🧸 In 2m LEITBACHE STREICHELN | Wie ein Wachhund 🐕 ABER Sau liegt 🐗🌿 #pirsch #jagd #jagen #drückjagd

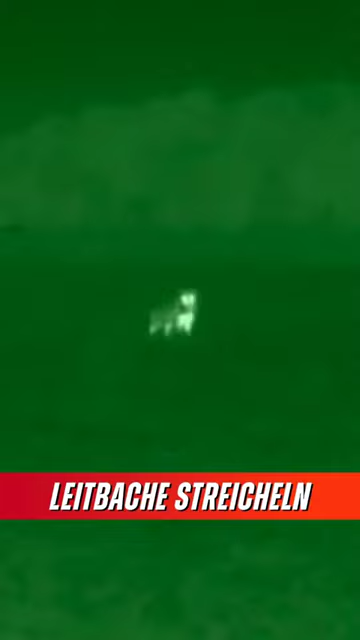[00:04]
noch näher, langsam wird es aber unheimlich.
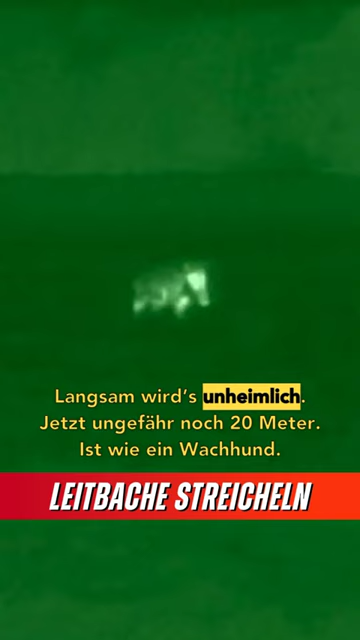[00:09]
Jetzt sind es ungefähr nur noch 20 Meter. Das ist wie ein Wachhund.
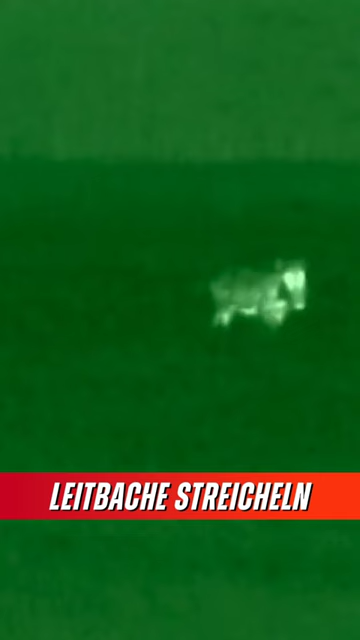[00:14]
Irgendwas ist hier komisch. Sie kriegt aber nicht wirklich zu greifen, was es ist. Sie kriegt auch keinen Wind von mir. Noch zwei Meter und ich kann sie streicheln.
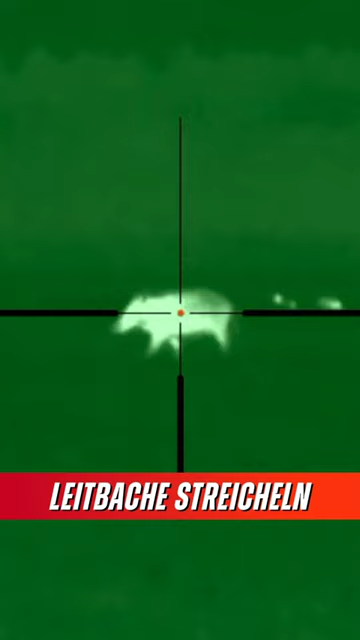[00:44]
Ah, er geht noch. Die anderen sind ins Korn, aber überall verliegt.